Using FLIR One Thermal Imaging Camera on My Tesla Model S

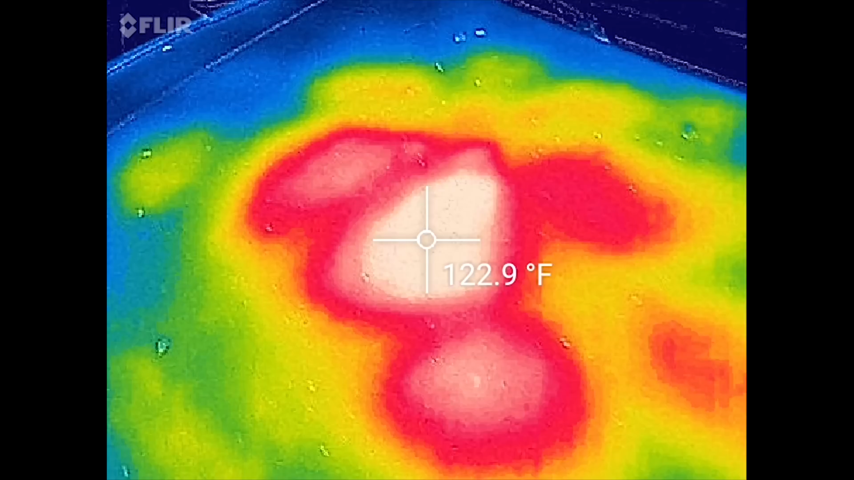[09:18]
On screen: spot 122.9°F
so a lot of that's probably just coming from his 20 minute or so drive
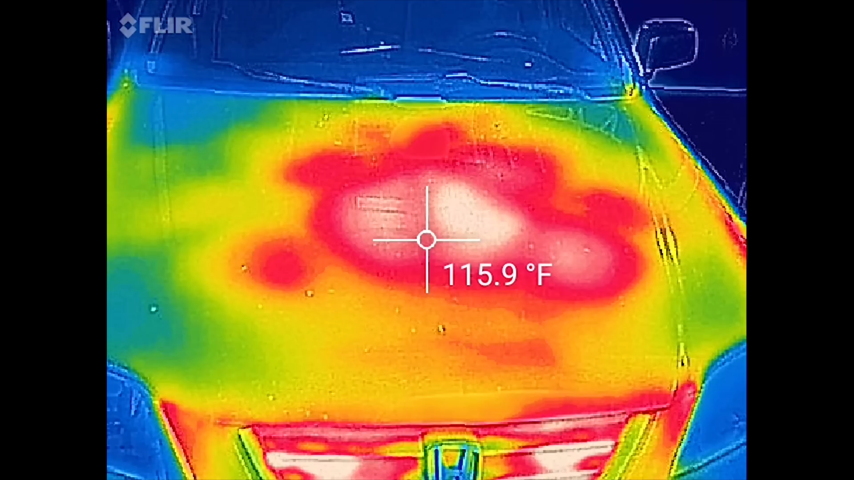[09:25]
On screen: spot 115.9°F
so like that's like 120 at the hot spot and then up front in the grill
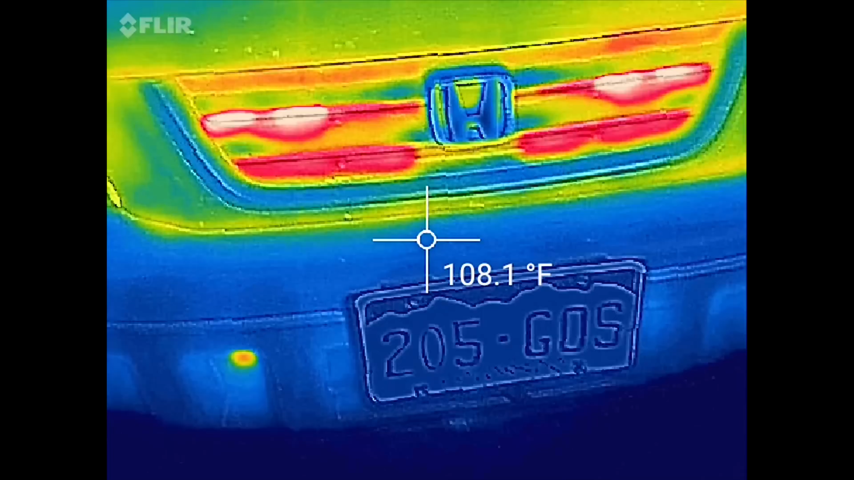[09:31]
On screen: spot 108.1°F
you have 150s woo that's toasty
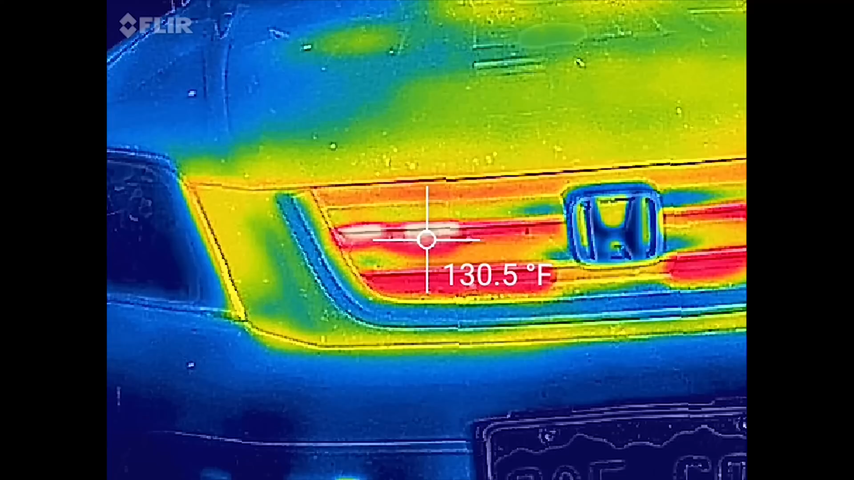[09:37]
On screen: spot 130.5°F
but I mean the rest of it's not
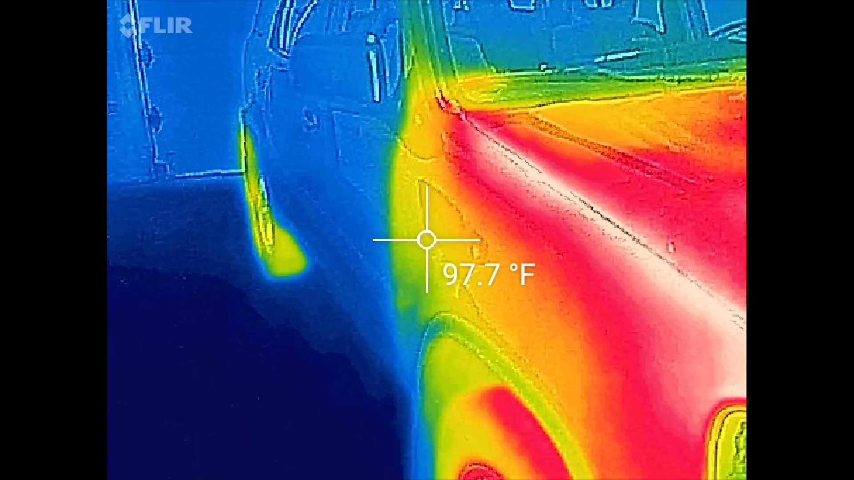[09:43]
On screen: spot 97.7°F
not bad at all typical what you'd expect to see
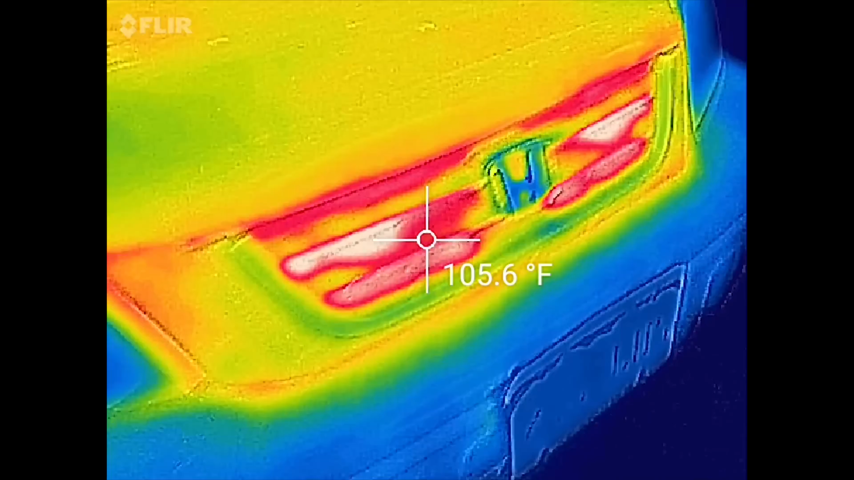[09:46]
On screen: spot 105.6°F
pretty handy tool because as you can see let's go look at my wire here
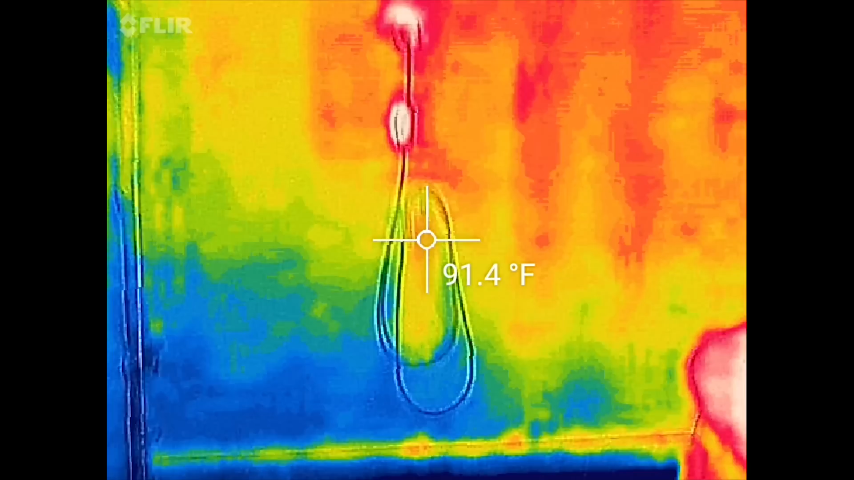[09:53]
On screen: spot 91.4°F
so currently my car is not charging so
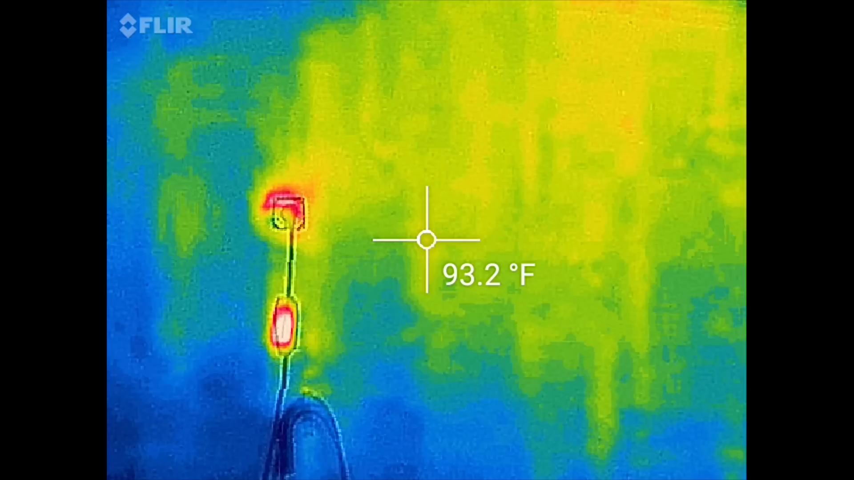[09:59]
On screen: spot 93.2°F
you can kind of see where the wires go what's hotter
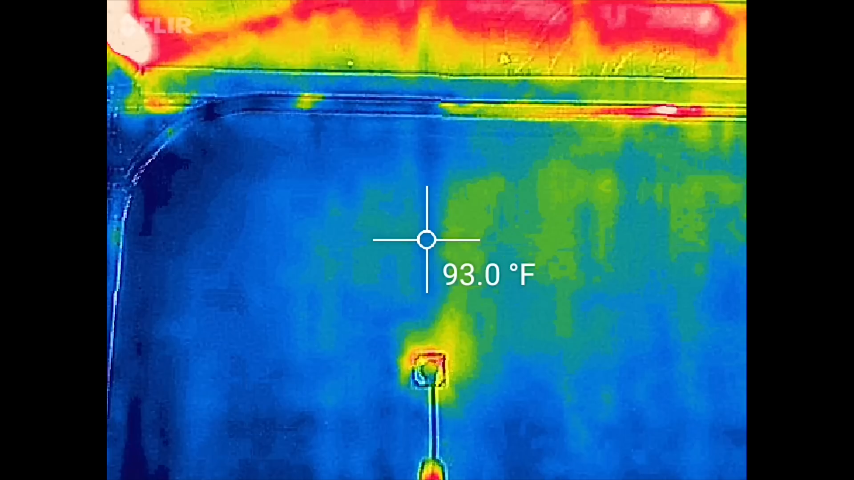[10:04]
On screen: spot 93.0°F
actually they kind of go up here and then go across it's kind of cool to see exactly where everything is going but let's
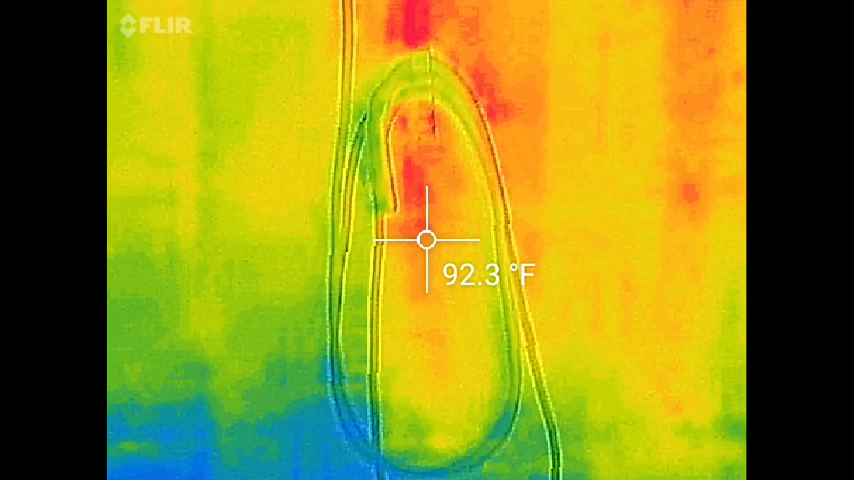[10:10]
On screen: spot 92.3°F
go ahead and plug this in and see if this wire gets hot or not
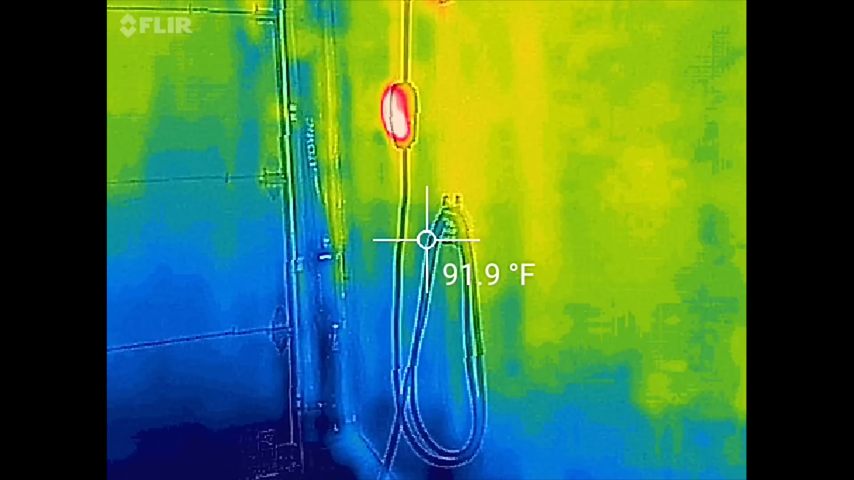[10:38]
On screen: spot 91.9°F
so I'm going to just let this charge for 5-10 minutes come back check it out and see
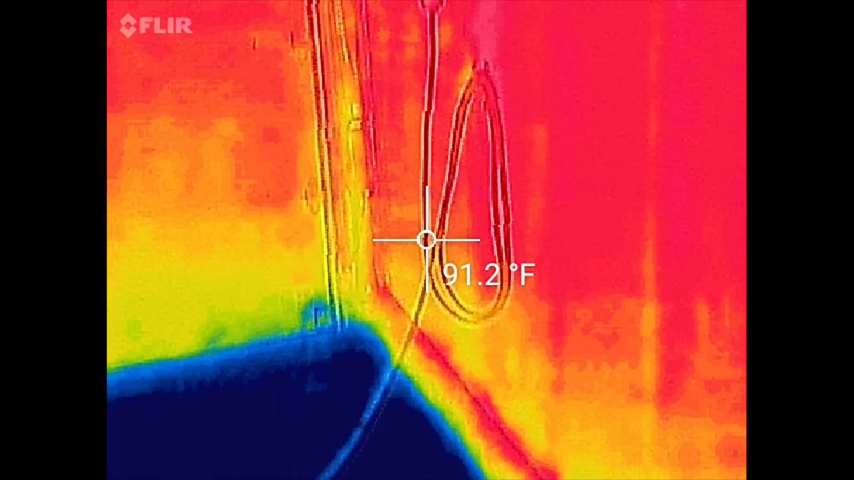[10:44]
On screen: spot 91.2°F
what it got up to but as you can see right now everything is pretty
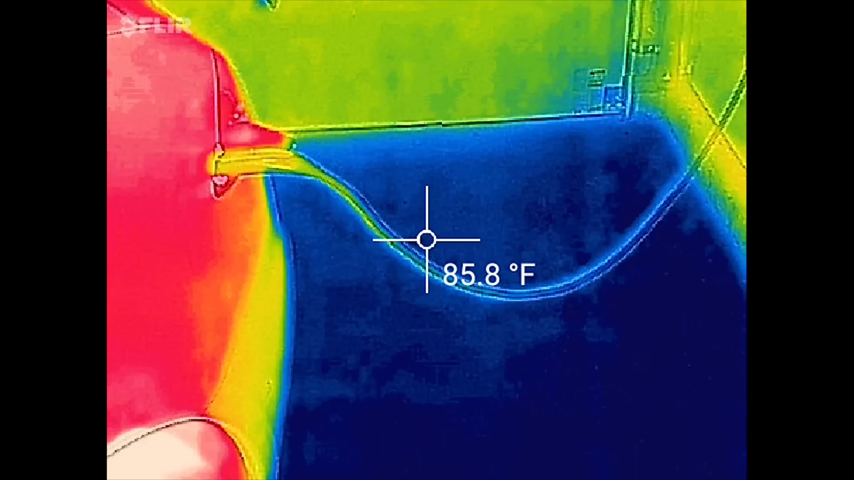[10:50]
On screen: spot 85.8°F
pretty cool the handle is no longer blue
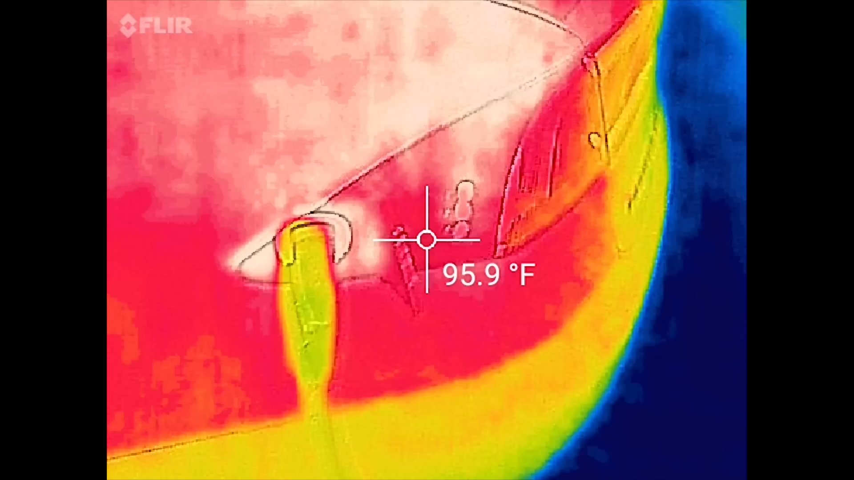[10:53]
On screen: spot 95.9°F
well I guess it is the handle is up to like 92
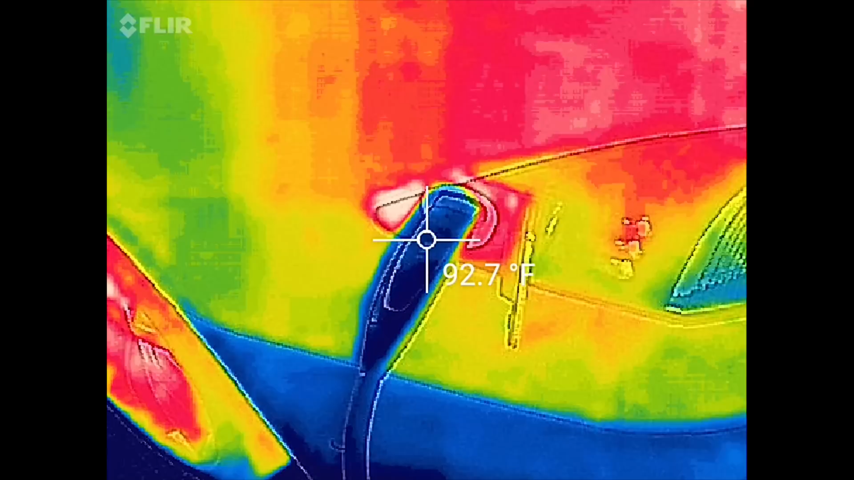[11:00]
On screen: spot 92.7°F
ok so the car has actually been charging for probably
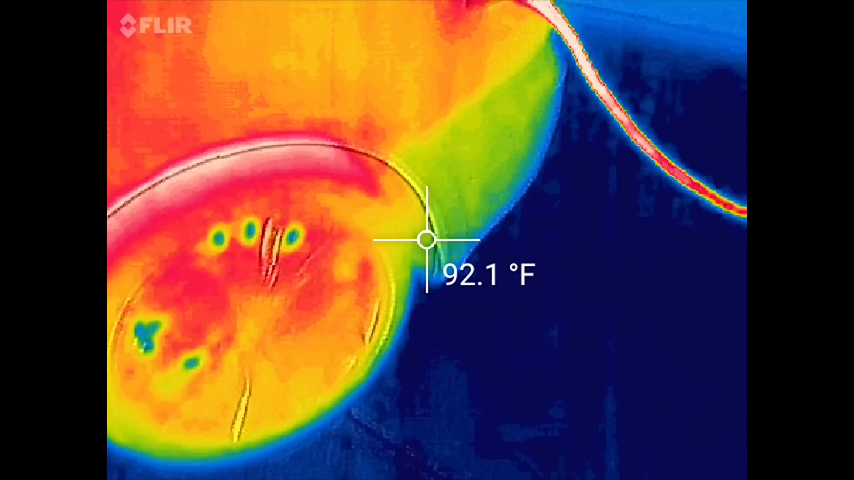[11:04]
On screen: spot 92.1°F
20-30 minutes now and you can see definitely the cord has heated up but within reason I mean it's
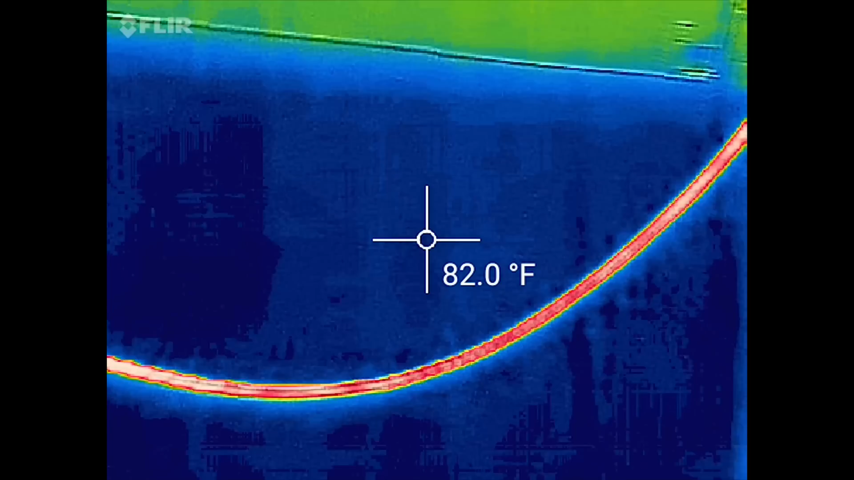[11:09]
On screen: spot 82.0°F
98 97
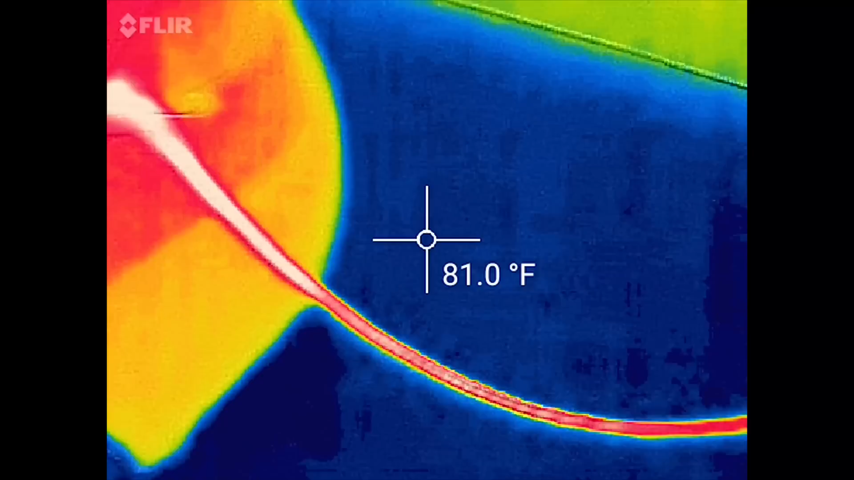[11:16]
On screen: spot 81.0°F
the handle over here a little bit closer to 100 but I mean even then